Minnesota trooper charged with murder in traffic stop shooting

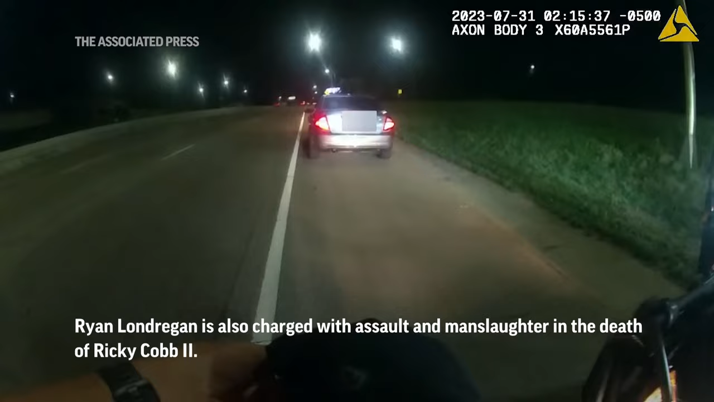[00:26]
How you doing my man? I'm gonna need you to step out though. We're gonna have some stuff to talk about, okay? What? We just have some stuff to talk about. So how many- Every time y'all talk about- Alright, come on.
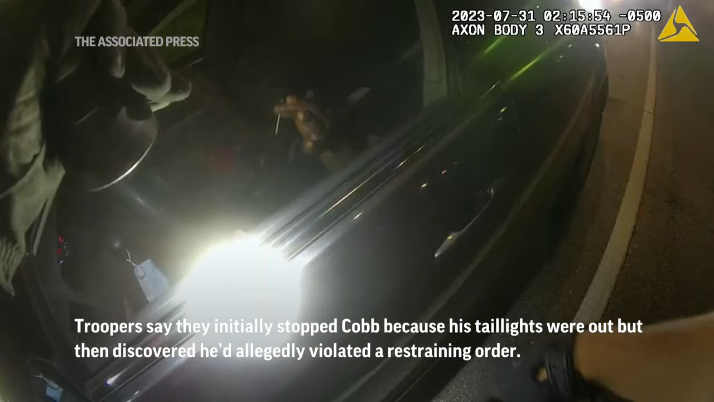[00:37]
We need some stuff to talk about, y'all say, take me to jail, but for what? I'm gonna explain it all when you step out.
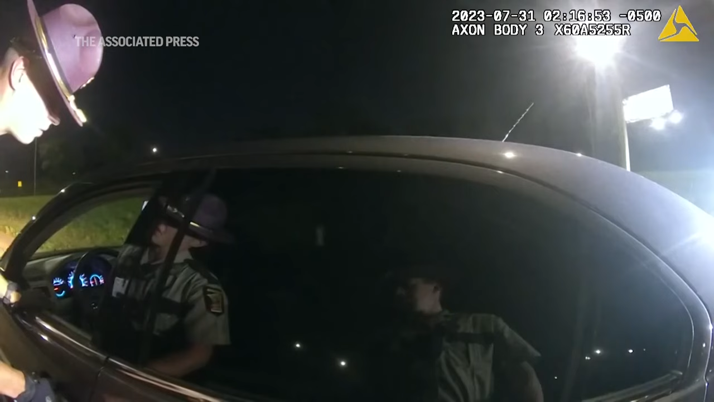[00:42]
But when you say, step out of the vehicle, you're gonna explain to me- Yes, this is not a lot for- And then y'all so- Hey man, you've been super cool. Get out of the- Get out of the car now! Get out of the car!
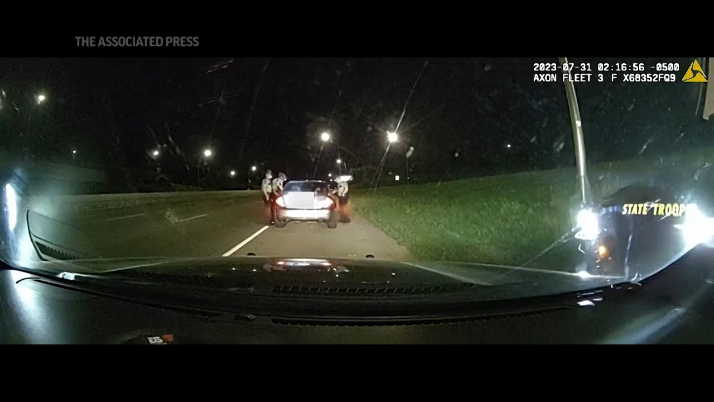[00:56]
Get out of the car now! I need sleep for cover!